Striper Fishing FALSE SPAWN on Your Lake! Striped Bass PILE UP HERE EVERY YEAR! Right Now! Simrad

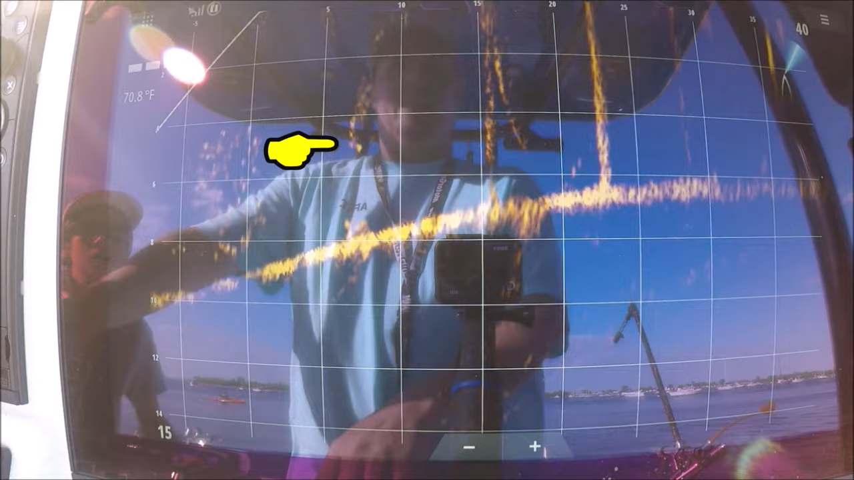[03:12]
so i knew he had a few in there so we'll see if we can position him even better this time
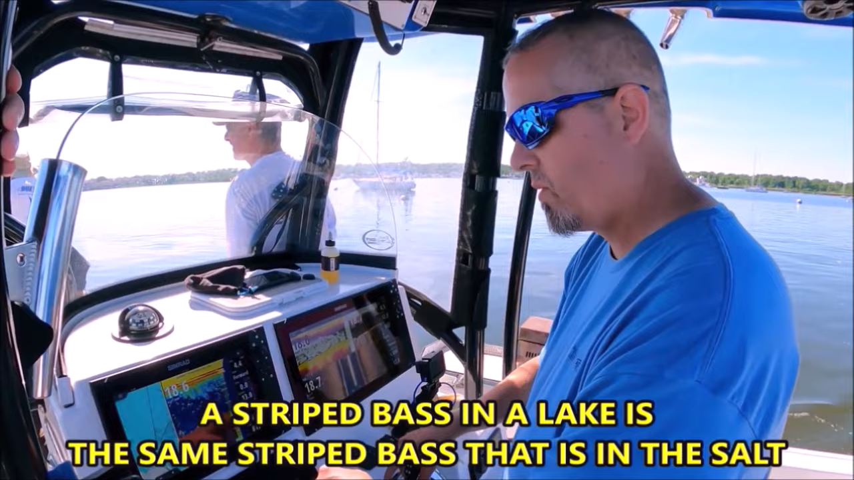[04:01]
catch a whole bunch really really healthy stripe ass but if you look here by that chart where that hump is where all the lines are close together that's that contour
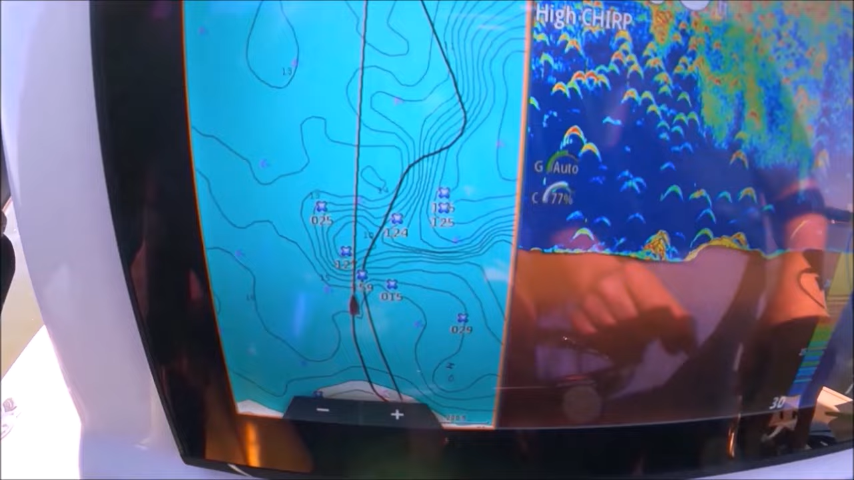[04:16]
and what i like to do is put the front anchor on the hump
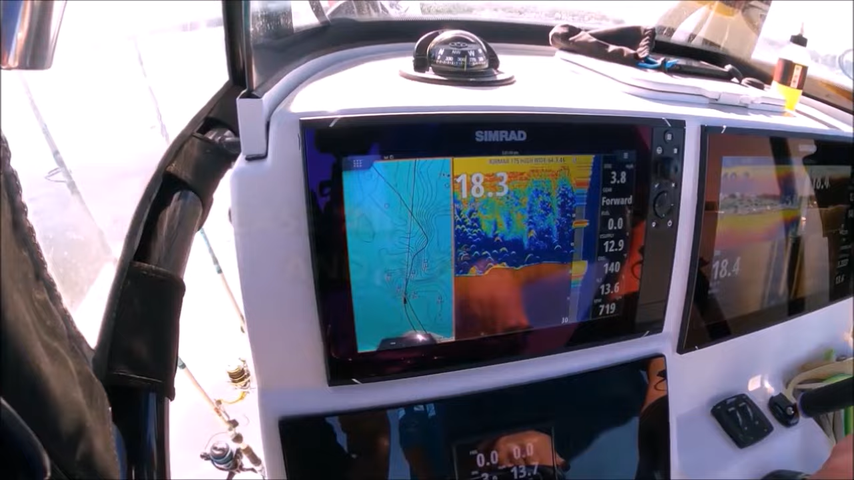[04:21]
we'll pull off stretching out that front line and then mike will drop a stern line
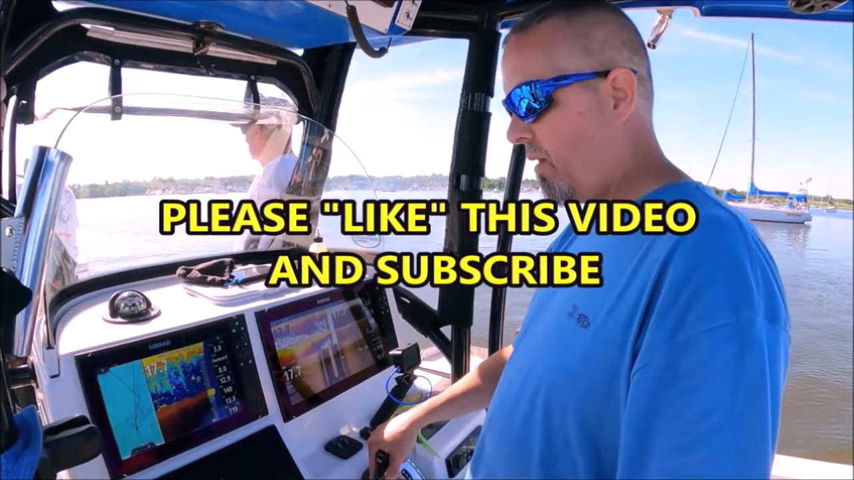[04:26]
all right see the hump coming up here right here
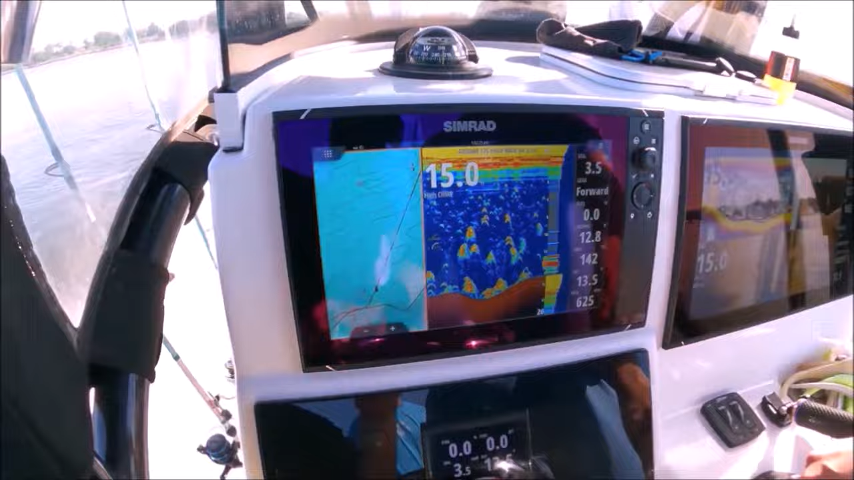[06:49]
we know there's bass in here and that's what we're looking for i'm going to show you what a what a parking lot full of straight bass looks like here in a minute there we go found them remember what i said about red zone fish guys fish shallow water near deep water this hump comes up to six feet deep and there's 25 30 feet all the way around it that's money
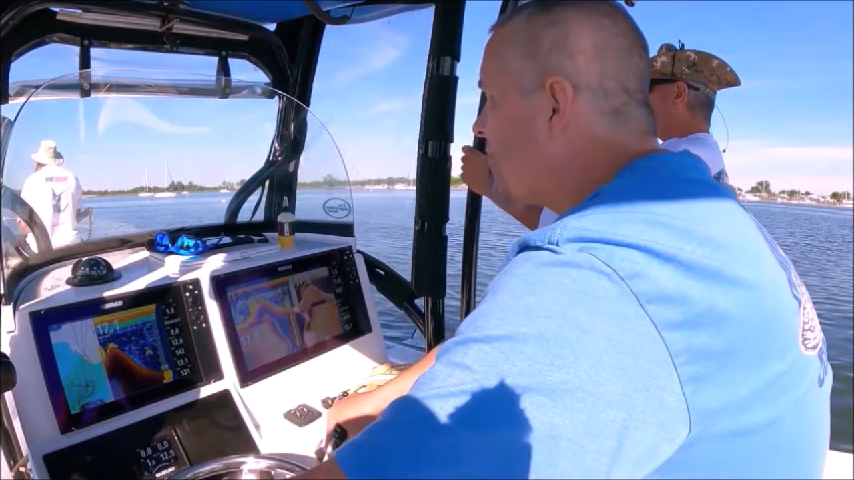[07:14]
stand by tommy you're up to the front actually look right here look at all those fish right there
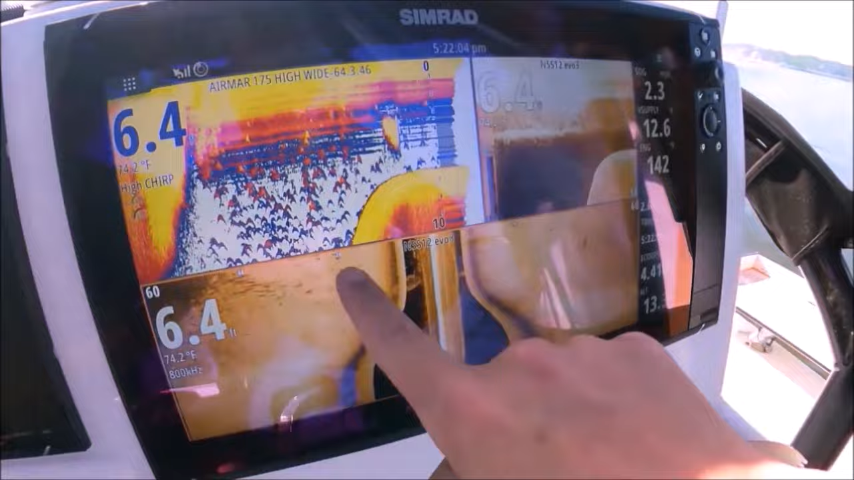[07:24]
On screen: water 74.2°F
those are all straight bass they're on the hump they moved up onto the hump that's
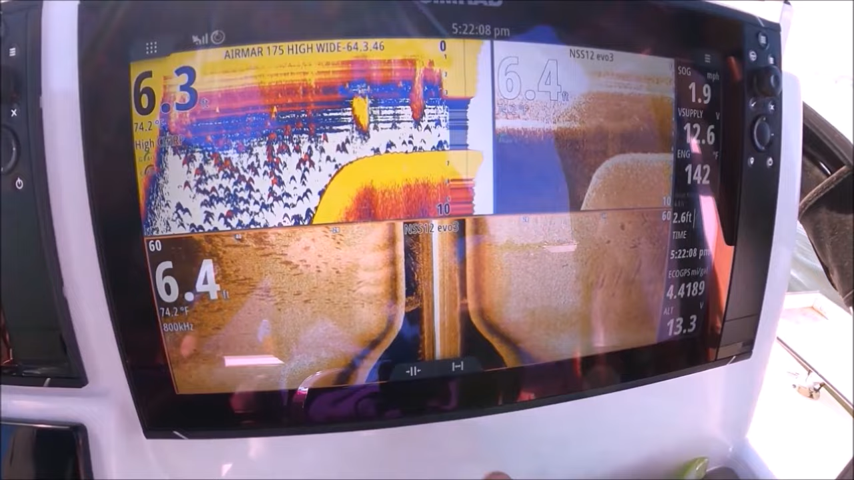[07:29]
On screen: water 74.2°F, speed 1.9 mph
crazy that's where they went hundreds of they're all up on top of the hump in only six
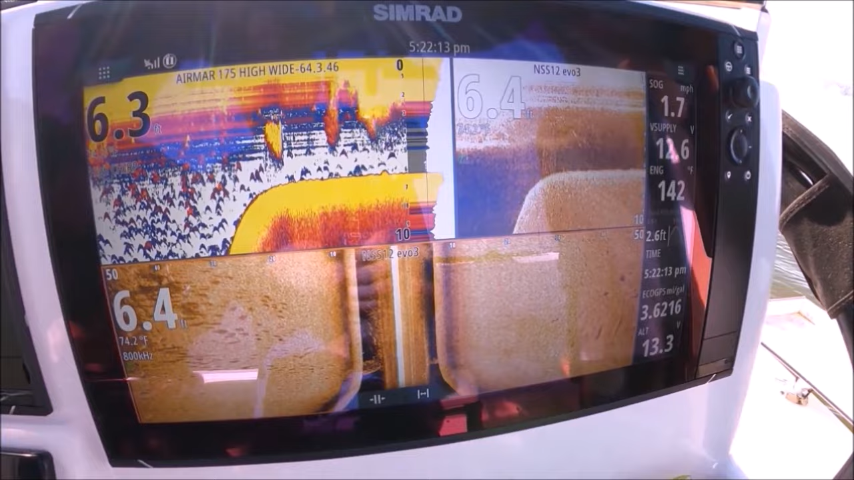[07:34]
On screen: water 74.2°F, speed 1.7 mph
feet of water that's why we couldn't find them look at them to chase them those white marks that they're moving awesome
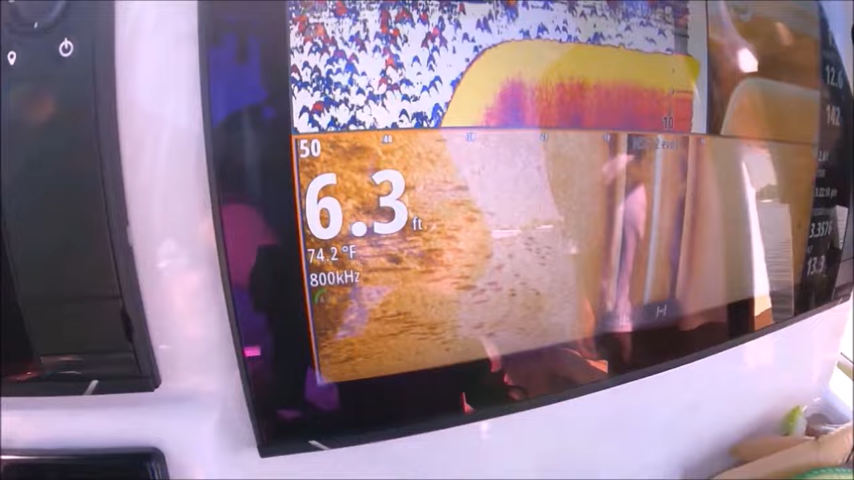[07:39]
On screen: depth 6.3 ft, water 74.2°F
all right so we came through here on the lower hump marked them went and got bait come
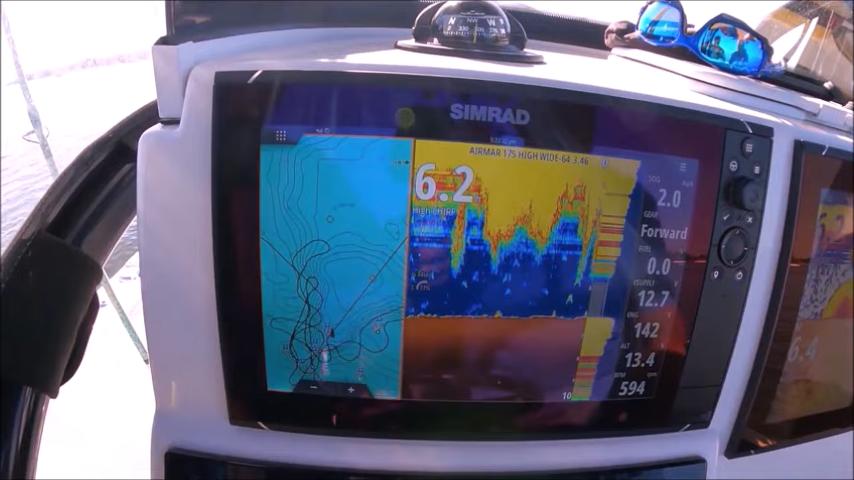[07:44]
back a half hour later couldn't find them they actually moved up onto the hump stand by tommy let it go